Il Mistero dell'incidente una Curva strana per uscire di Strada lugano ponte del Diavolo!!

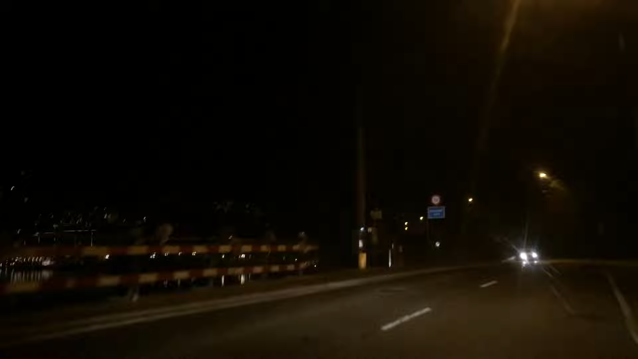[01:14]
cioè è quello che è la cosa assurda avete visto cioè non è che io accelero apposta per andare giù quella è la cosa molto strana avete visto abbiamo passato prima c'è è strano quello sì non c'è una spazio di frenata non c'è niente io vi dico che è strano